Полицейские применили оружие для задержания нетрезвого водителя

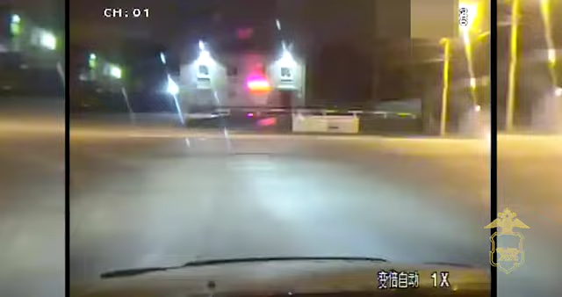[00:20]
Во время оформления административных материалов нарушитель закрылся в автомобиле и попытался скрыться, по дороге создавая угрозу жизни и здоровью водителей и пешеходов. Полицейские организовали преследование. После неоднократных требований остановиться сотрудники
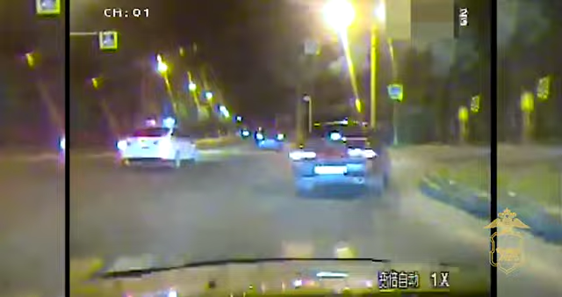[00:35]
госавтоинспекции были вынуждены применить табельное оружие, выстрелив по колесам.